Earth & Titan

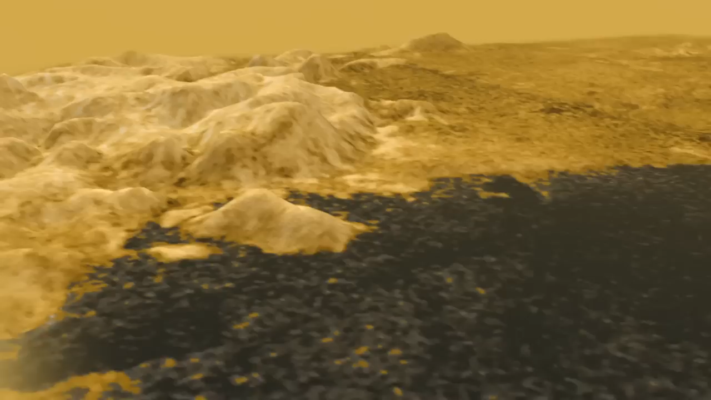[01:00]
On Ontario Lacus, we have high things right next to low things, so the rainfall is going to move the material from the high to the low,